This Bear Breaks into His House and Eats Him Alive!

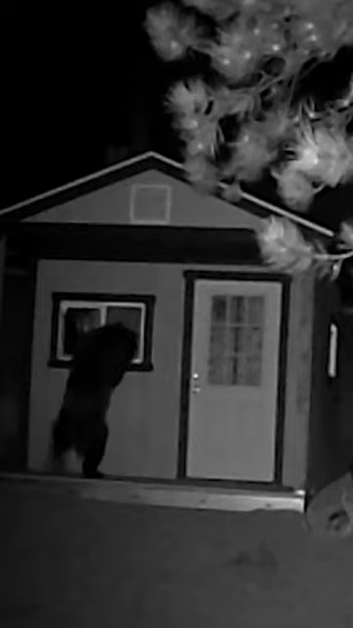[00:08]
a malnourished black bear approached his camp looking for food and smelling what Colin had cooked for dinner inside his RV.
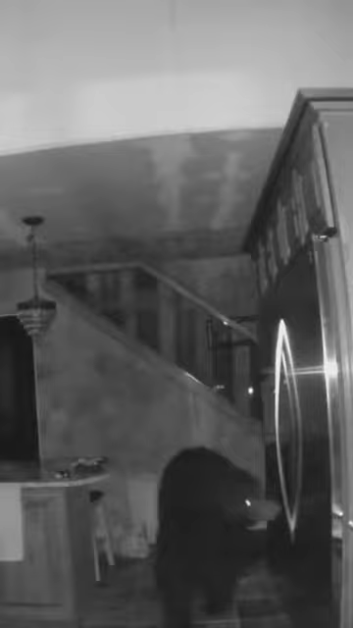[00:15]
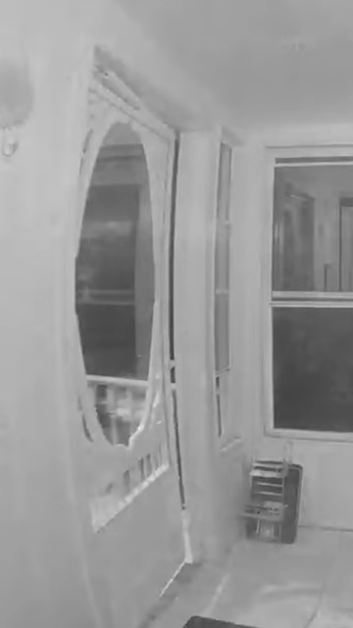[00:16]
The savage beast lunged at the RV's door and began smashing and clawing at it with all its might.
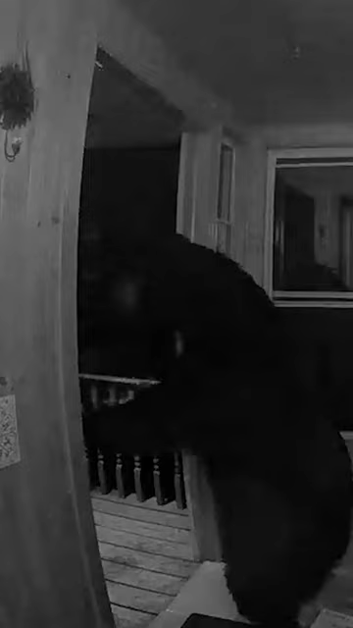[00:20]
Colin suddenly woke up, grabbed his rifle and fired to the door at the beast on the other side.